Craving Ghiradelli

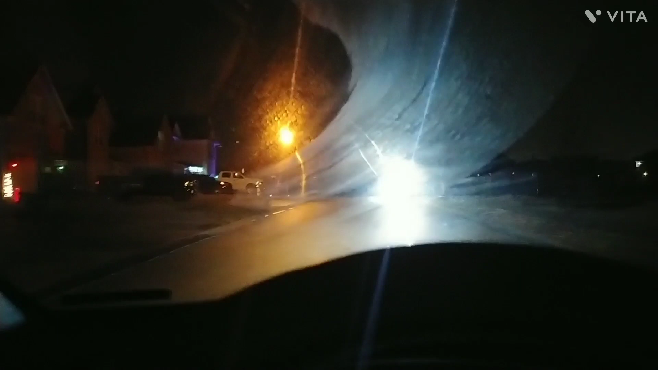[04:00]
And now we're headed home. We're trying to find some Christmas lights. And that car's parked there is really annoying on the wrong side of the road.
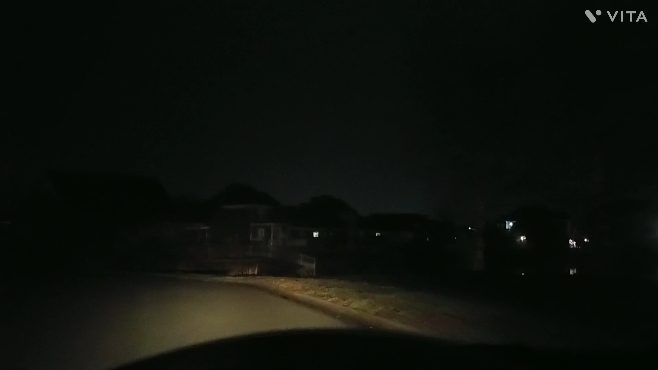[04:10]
Yeah. Yeah. This house right up somewhere. I thought it was here, but it might be the other street. Yeah, it's another street. It's really cool. Oh, I see some Christmas lights over there.